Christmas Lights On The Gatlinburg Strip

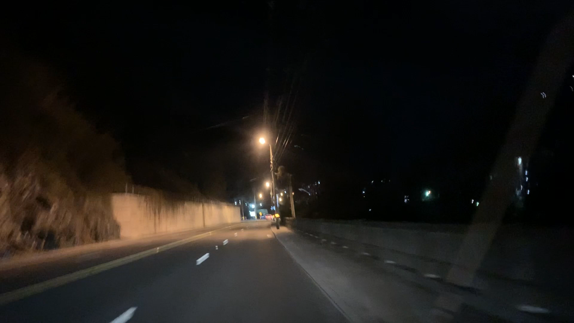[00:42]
turn around and come straight back all the way back out of Gatlinburg we'll try to film everything right yeah pretty hotel right there
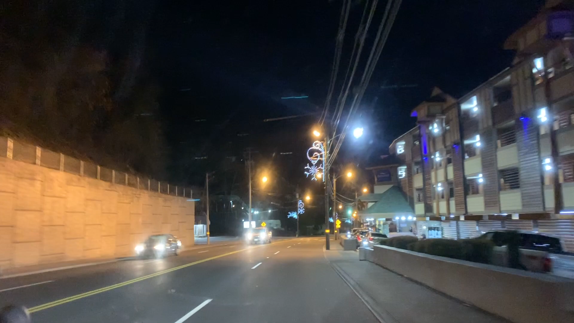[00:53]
let's do a whole vlog yes Gatlinburg strip
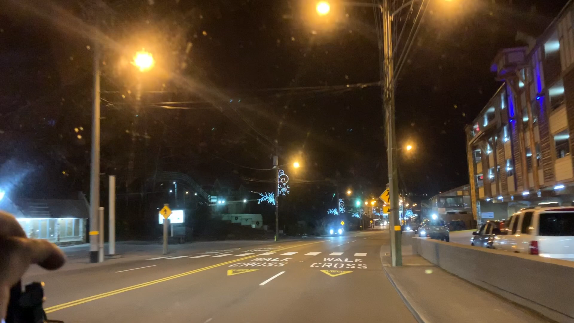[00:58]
love the Christmas lights we've got snowmen on the side sitting on the benches
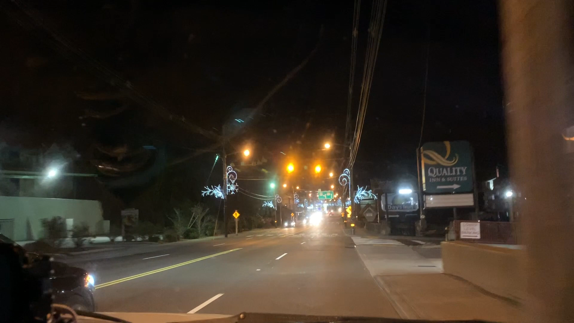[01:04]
I'm gonna put mine in the holder on the dash and we'll get two you know what I mean yeah just in case yours looks better
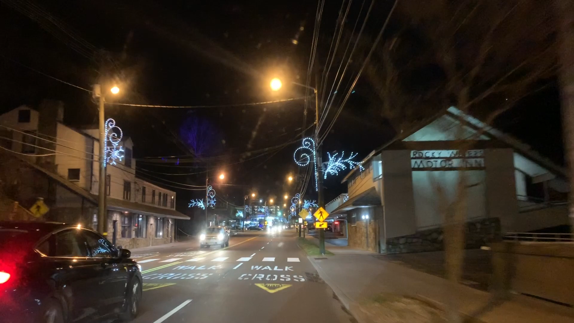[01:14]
you do have a better camera than me not much but um the windshield is but right mine is it mine's good my windshield is right in front of where the camera is if you have anything that I can use there should be that it's a little bit better it's a little bit better yeah I'll get it
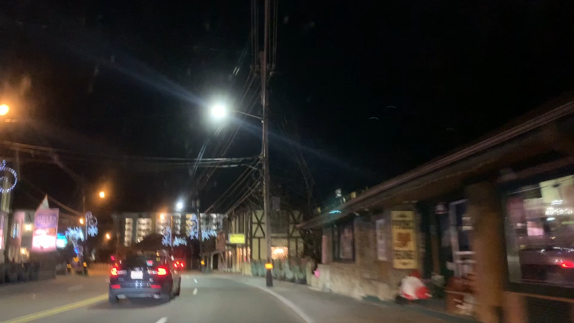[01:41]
downtown so nice we need to go in there more yeah it's amazing right there okay let's see I'm gonna push I mean every electric all right guys I pushed to go I don't know how it's gonna look I think my windshields a little messed up I think my windshield's a little messed up Becca's filming with her camera too so all right guys I pushed go I don't know how it's gonna look I think my
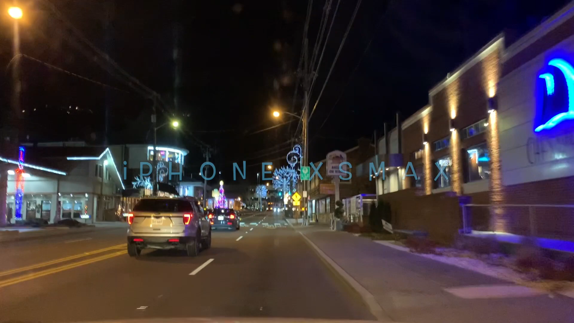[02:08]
windshield's a little messed up Becca's filming with her camera, too, so we'll see if we can't stick two together and see what's happening.
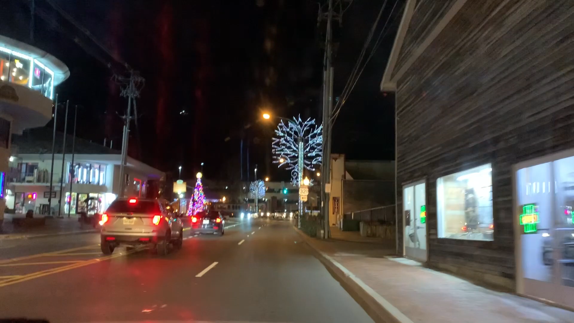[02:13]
Look at that Christmas tree. That's beautiful. Two together and see what's happening. Look at that Christmas tree. That's beautiful.
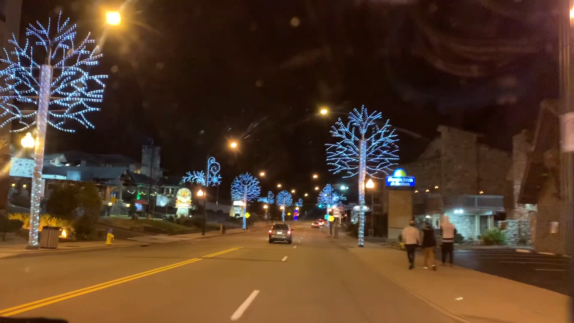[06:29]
We had our wedding dinner. Yeah, Calhoun's lettuce. Yeah, we had our wedding night at Calhoun's on the Prime Rib Buffet. Lots of meat there. Okay, so right here, guys, this is the end of Gatlinburg.
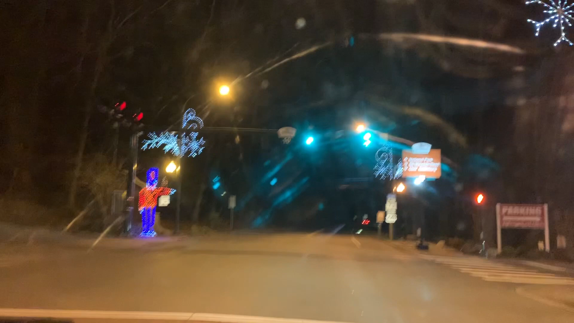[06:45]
Straight ahead of you is the way to go over the mountain to Cherokee or the
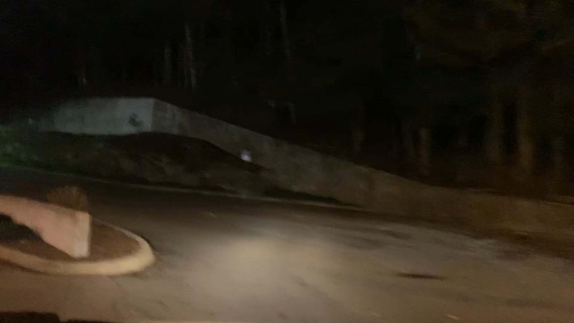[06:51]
bypass back to Pigeon's Forge. If you look at this snowman right in front of you, it says, welcome to Gatlinburg.
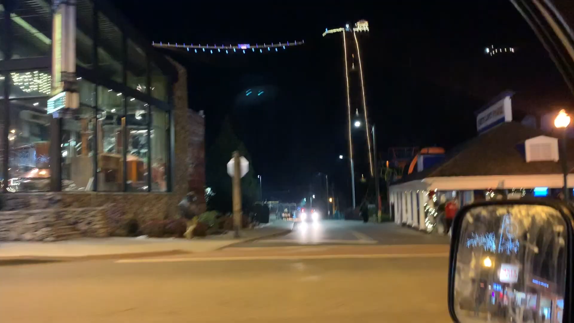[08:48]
Look up there at the bridge, guys. Isn't that awesome?
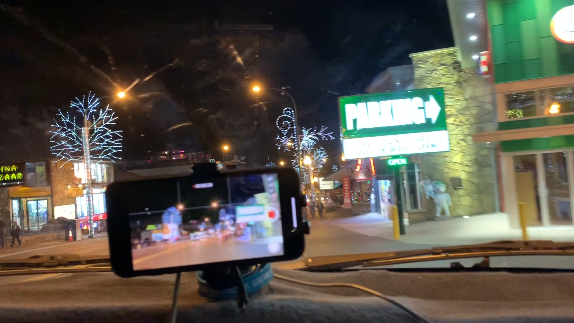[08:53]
Yes. And now look at what it's grown to. And now look what it's grown to. And these decorations on these lights are just tremendous. Look at that. I don't know.
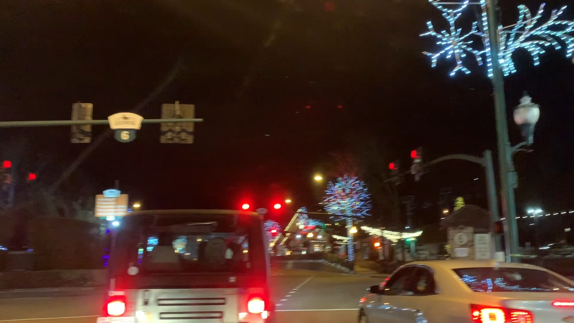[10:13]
Look at that. Hey, guys, if you don't know, we're about to turn into Beauregard right now. Look at that. I see that one. That one's so pretty. The one falling?
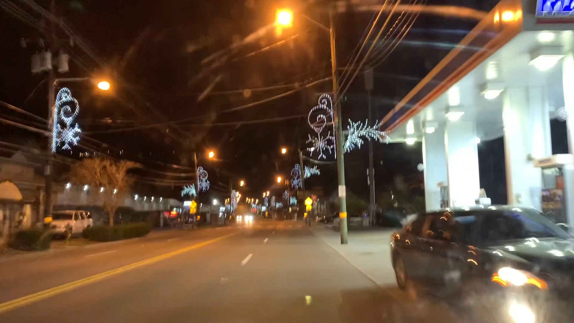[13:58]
Oh, wow. Ha ha ha. Did you guys catch that? I got it online. Yeah, that's crazy. Genius. Woo. They moved right in time. I love Parton's Deli right there. Yeah, beautiful place. Yes. Beautiful place. And that BMW that sits there is iconic to go.
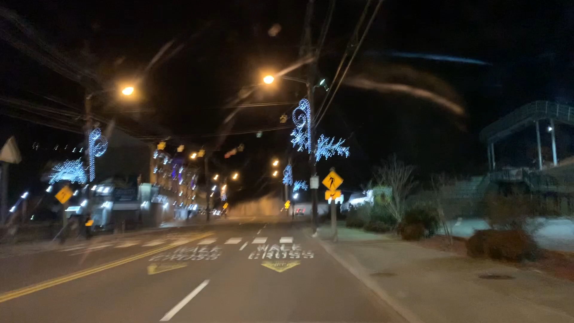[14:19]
I've been sitting there. I used to be. Yeah. I mean, at one point I think it was a Corvette, if I'm not mistaken. And it's always been a BMW.
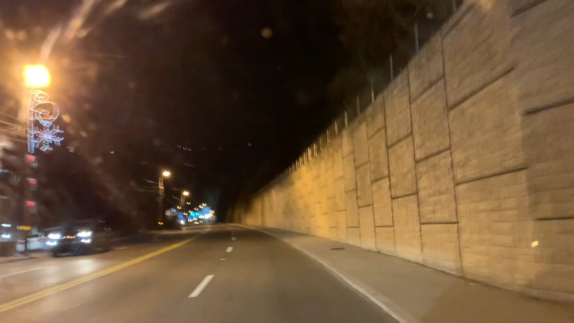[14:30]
Other than that. Yeah. BMW 3 Series. Always. I think it's always been a BMW 3 Series. To tell you the truth. I don't know where I get it coming back from.
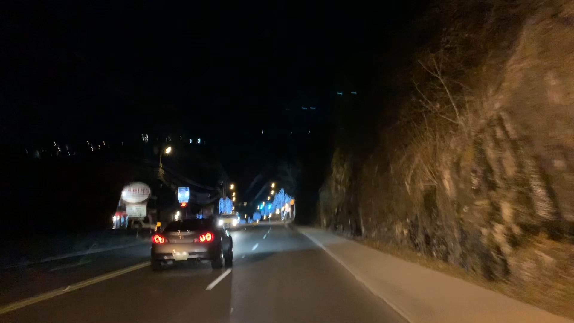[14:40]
But that guy's zooming, which is good. Because, see, the speed limit's 25. I'm doing 32. And if you always let somebody zoom a little bit faster in front of you. Mm-hmm. The police, man, up here that's sitting at the liquor store on the right. Or at the park on the left. Yeah. Won't get you going out of town. Oh, I see him hit his brakes. I wonder if he sees one. Remember that, guys. There's usually one sitting on your right right there at that liquor store. Or on the left over there. But here's the Gatlinburg.